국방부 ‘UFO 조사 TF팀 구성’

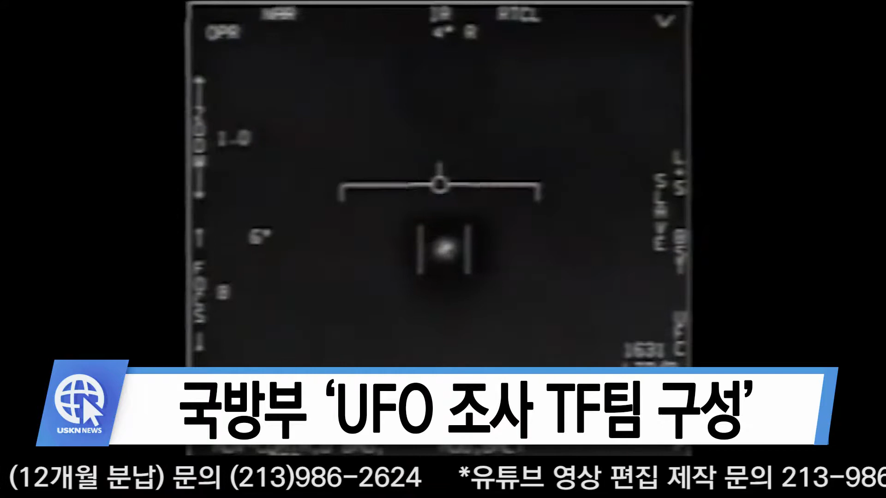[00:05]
미 국방부가 미확인 비행물체 UFO를 조사하기 위해 테스크포스 팀인 TF팀을 구성하고 있다는 보도가 나왔습니다. CNN의 보도입니다.
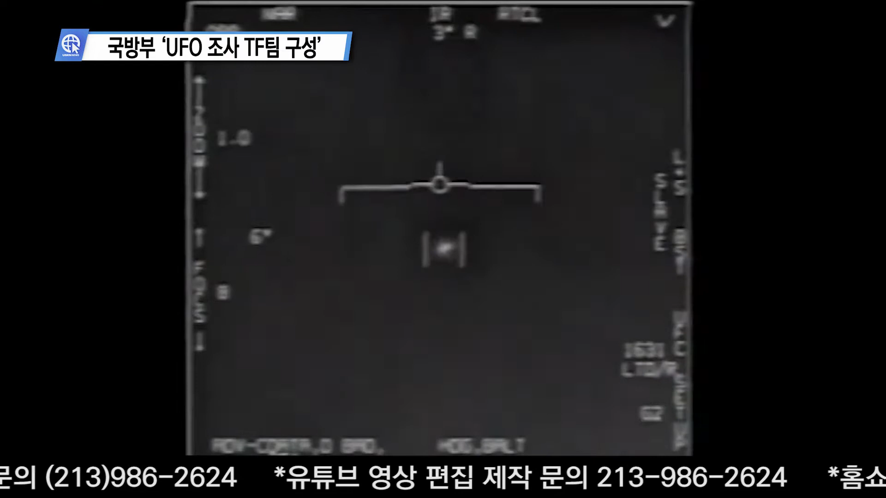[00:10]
미 국방부가 지난 4월 UFO 모습이 담긴 짧은 동영상 3편을 공개했습니다. 당시 빠르게 움직이는 UFO가 적에선 카메라에 포착됐고, 이에 미군들이 놀라워하는 모습이 담겨 있습니다.
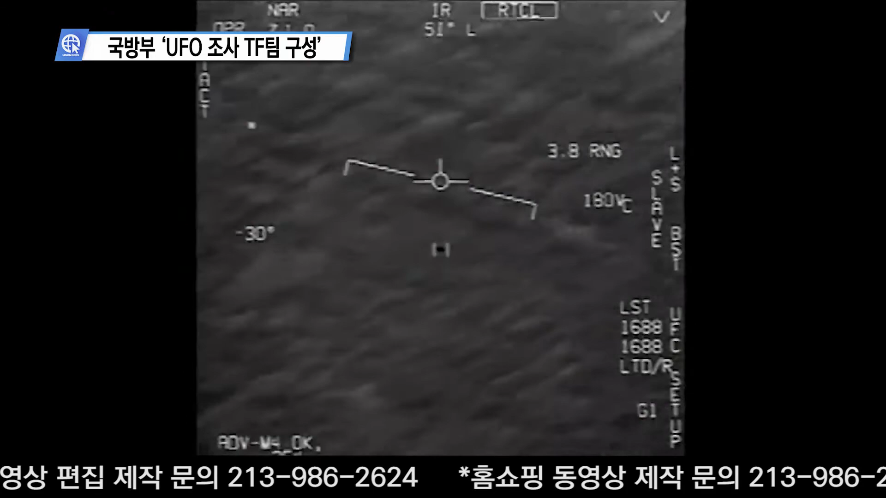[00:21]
2014년 3월 26일 미 해군 군용기에 목격된 UFO에 대한 보고서들에는 미확인 비행물체는 여행용 가방 정도의 크기였고 은색이었다는 설명도 나옵니다.